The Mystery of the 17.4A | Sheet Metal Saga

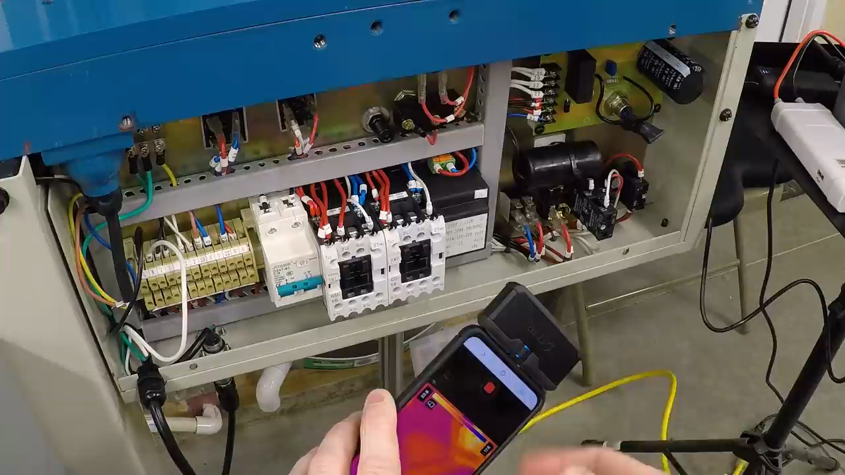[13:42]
I'll tell you, I was playing around with this, walking around my house, and discovered that the electric kettle in my kitchen had a bad power cord. And just boiling a couple liters of water,
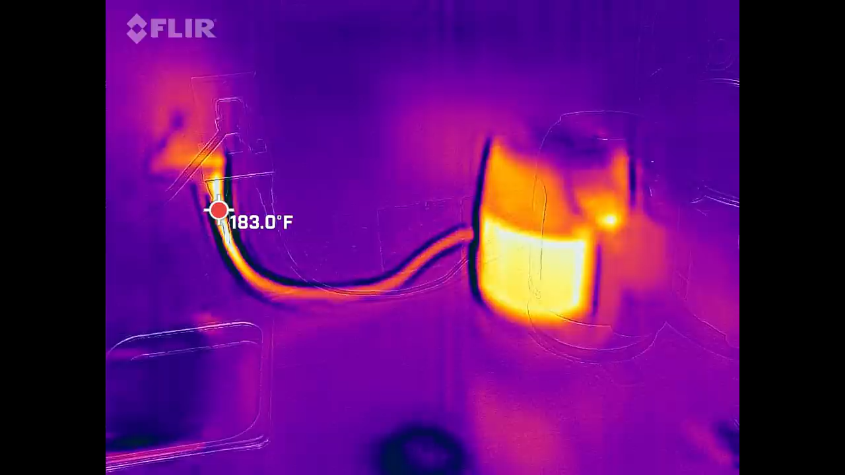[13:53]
On screen: spot 183.0°F
it was reaching temperatures well over 100 degrees Celsius on the power cord itself.
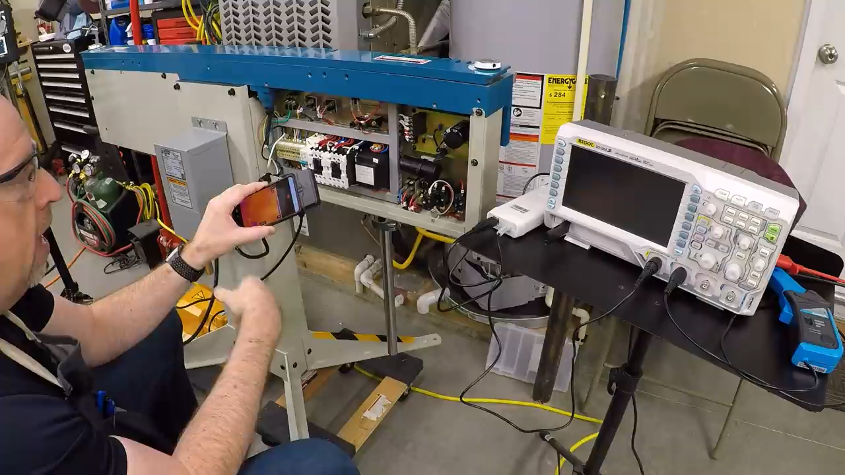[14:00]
And when I went in and looked a little closer, discovered there was some blistering on the outlet, I probably saved myself from a kitchen fire with this thing. So that paid for itself already. But let's take a look at what we've got going on here in the control panels.
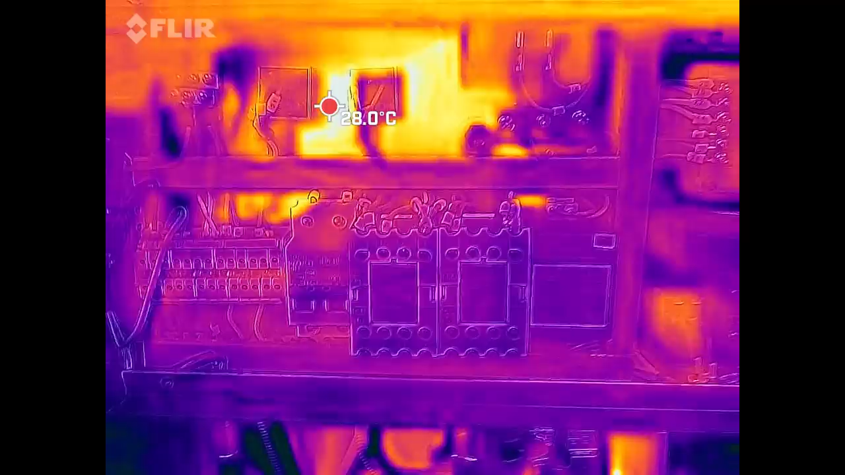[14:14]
On screen: spot 28.0°C
This has been off for a little bit and cooling down.
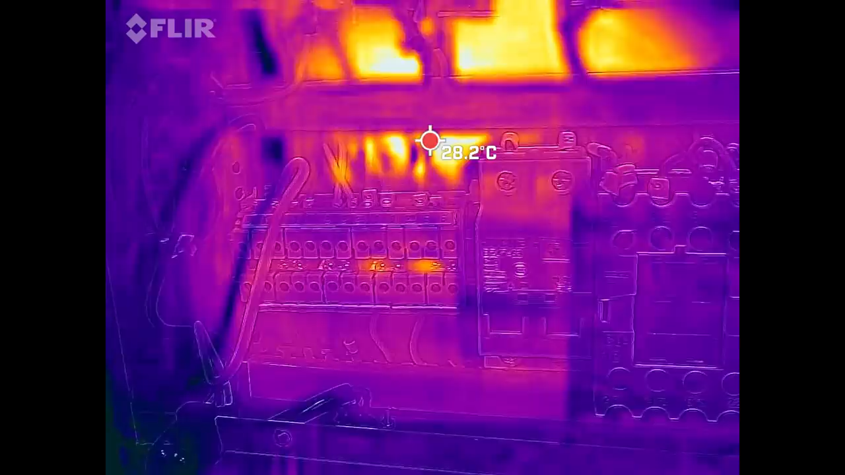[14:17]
On screen: spot 28.2°C
And so we can see sort of where we are with residual heat.
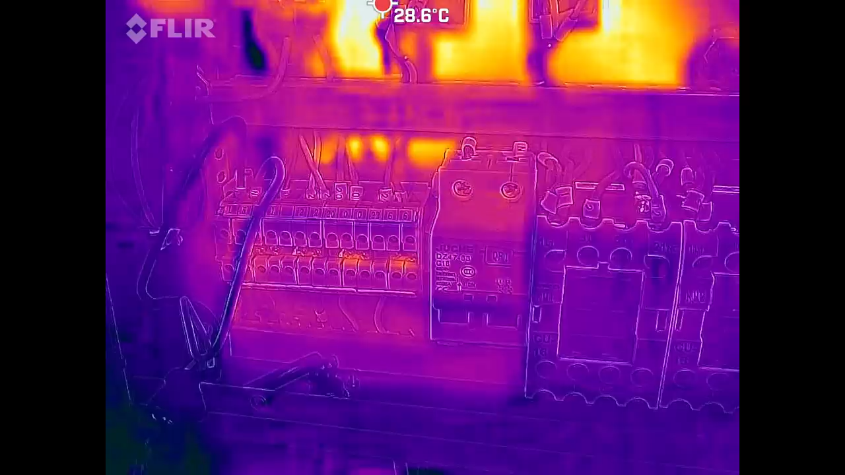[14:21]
On screen: spot 28.6°C
And there's kind of not a lot in here.
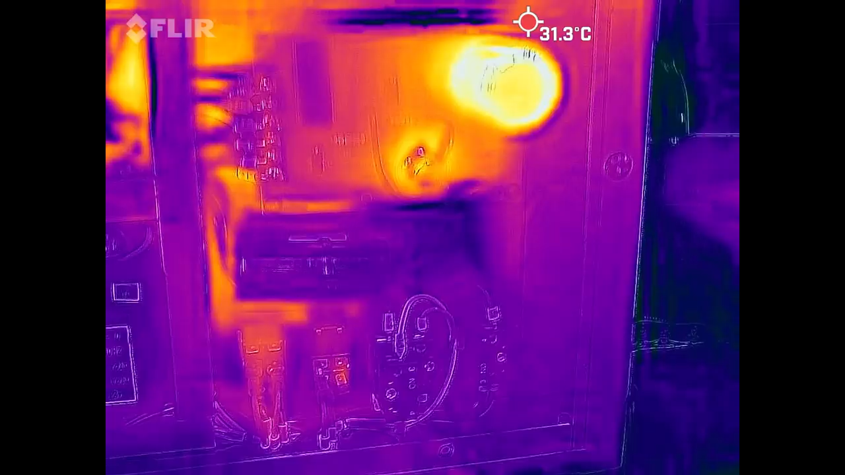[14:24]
On screen: spot 31.3°C
The board over here is fairly warm. This is the capacitor, the main rectifier capacitor.
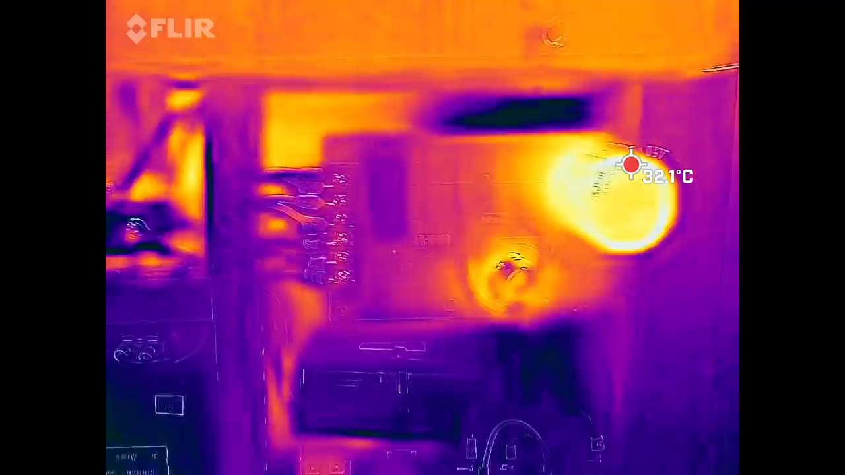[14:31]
On screen: spot 32.1°C
And you can see the thyristor there, but we're talking about, what, 32 degrees Celsius. So what about body temperature?
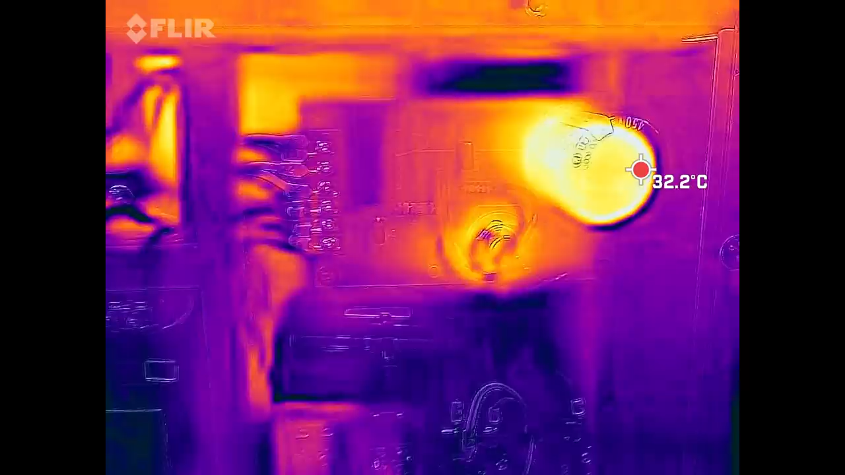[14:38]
On screen: spot 32.2°C
So there's nothing really hot in here. Let's power it up and see what happens.
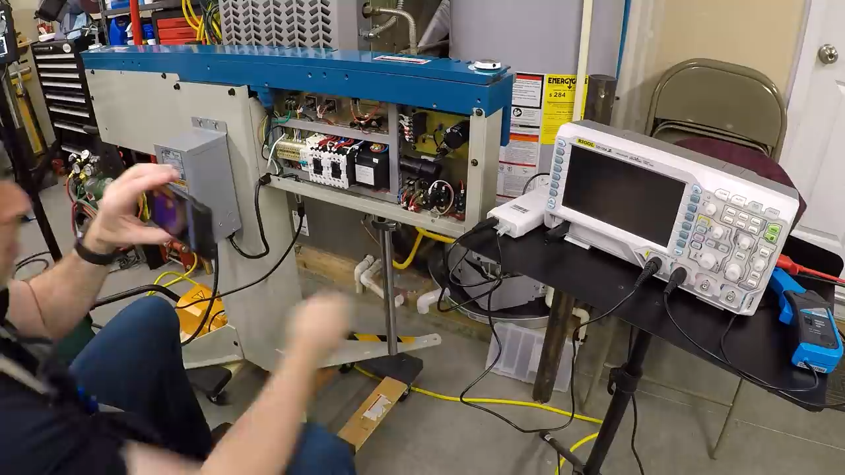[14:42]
Okay, so I've got this on full clamping mode.
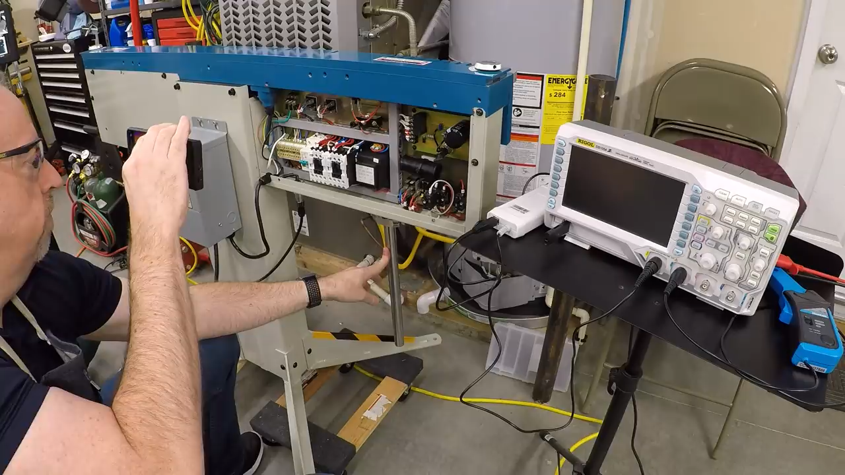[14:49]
And we're just kind of looking around.
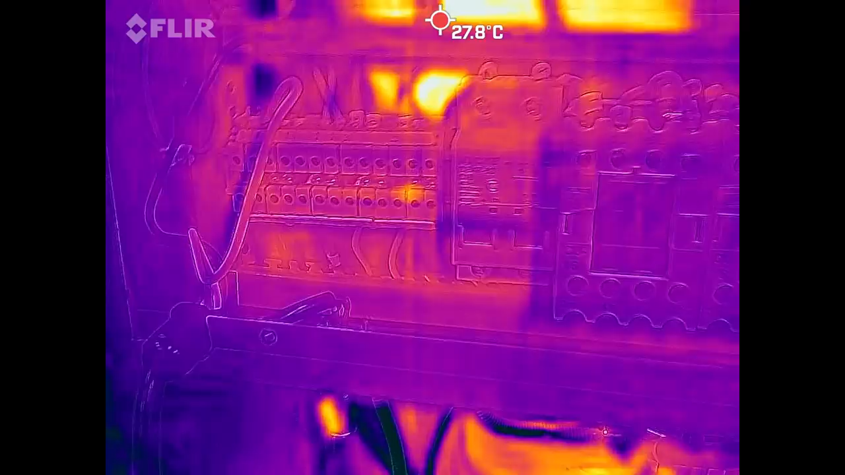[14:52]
On screen: spot 27.8°C
So over here are the power input wires and the terminal strips.
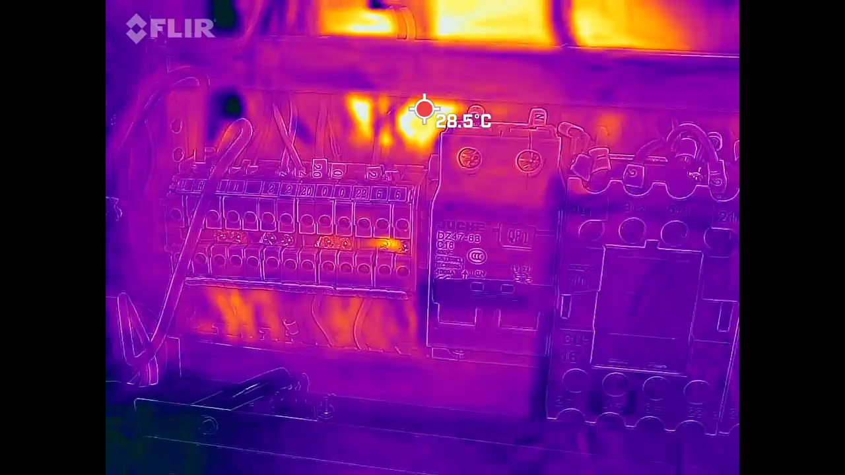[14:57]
On screen: spot 28.5°C
You can see there's a little bit of heat there, not a ton.
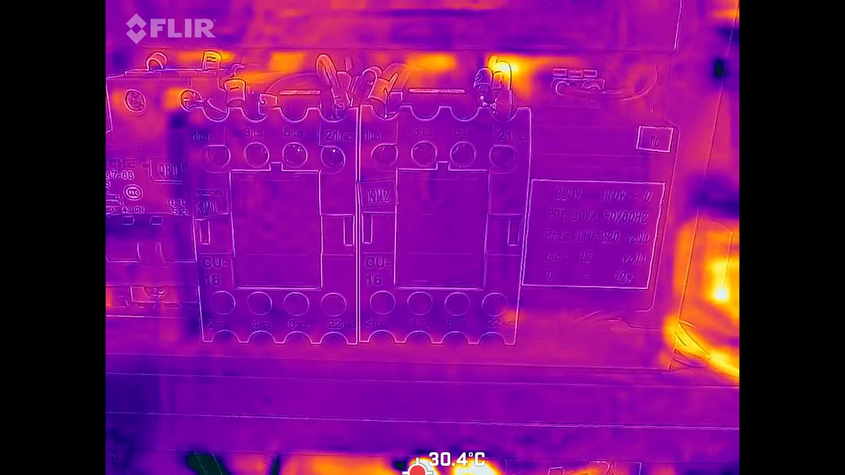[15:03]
On screen: spot 30.4°C
Coming over and looking at the contactors and the transformer, there's not much there. There are the wires to the power switch. There's a little bit of heat there.
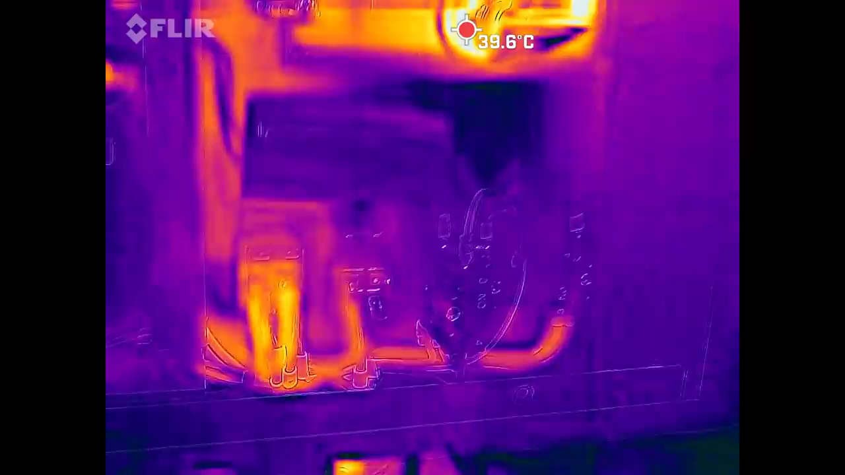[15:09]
But again, we're talking, you know, 40 degrees Celsius or less.
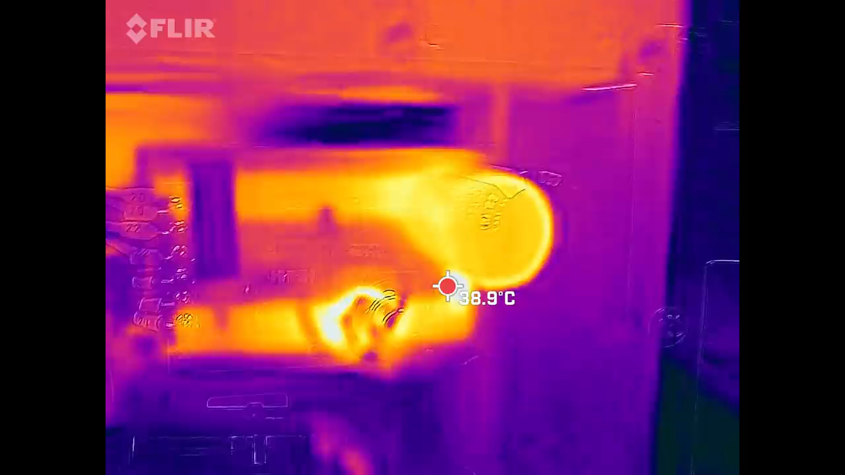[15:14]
On screen: spot 38.9°C
And then up here on the circuit board, you can see that the thyristor is warming up.
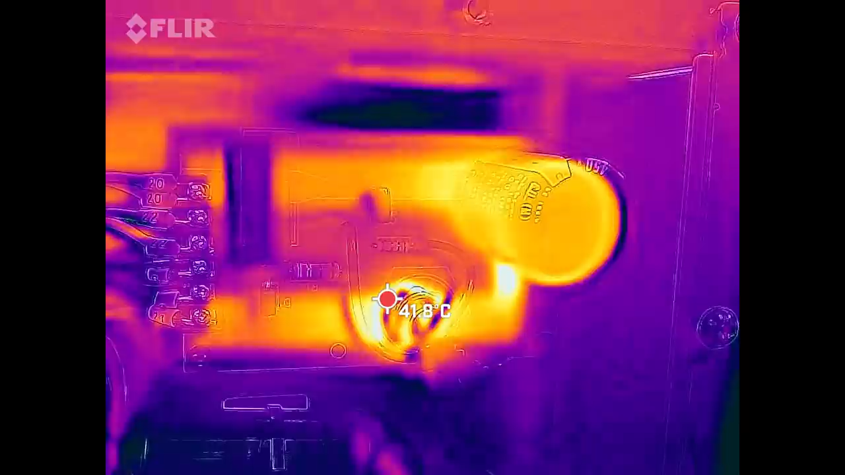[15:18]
On screen: spot 41.8°C
We're still talking about maybe 41, 42 degrees Celsius.
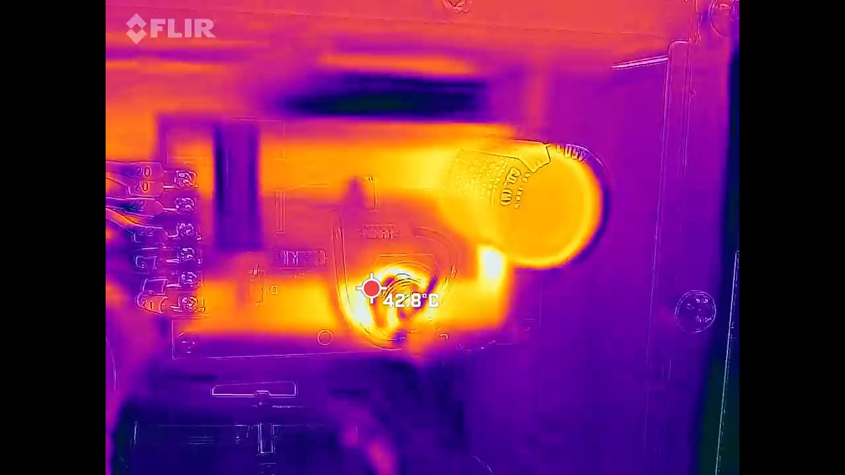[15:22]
On screen: spot 42.8°C
That's not 1500 watts being dissipated. And then moving over here, we can see the rectifier.
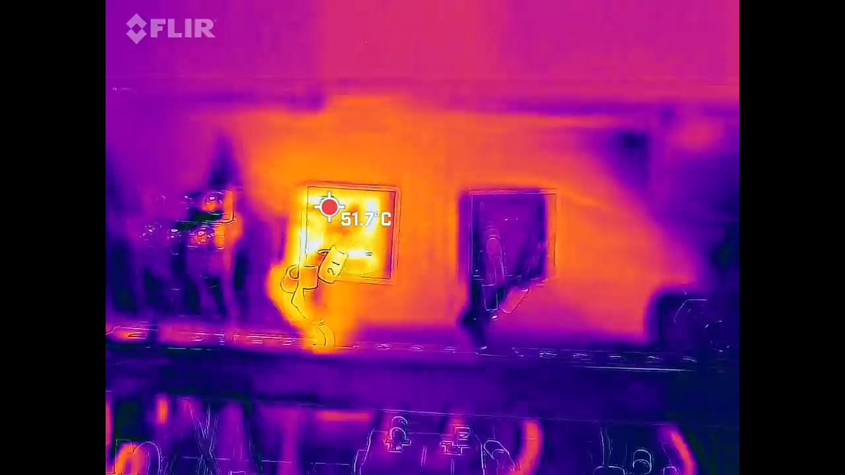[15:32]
On screen: spot 51.7°C
And that rectifier is reaching, what, 51, 52 degrees Celsius. And this thing only has a 30% duty cycle.
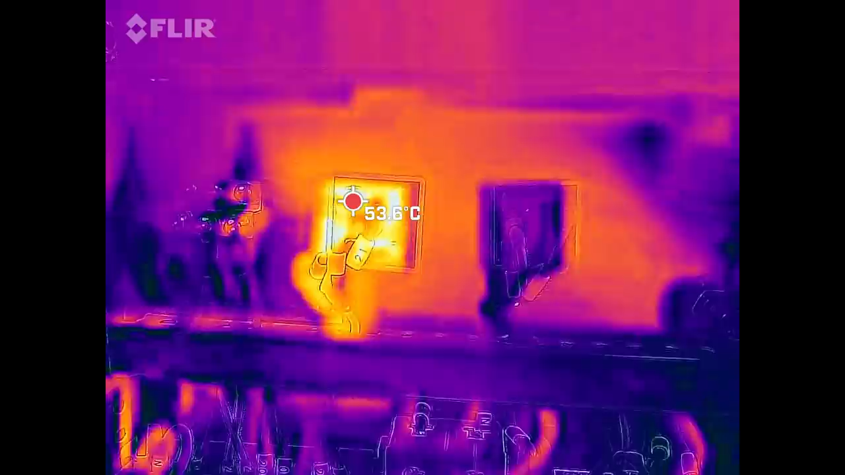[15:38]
On screen: spot 53.6°C
So I'm pushing it pretty hard by just leaving it clamped with no material in it right now.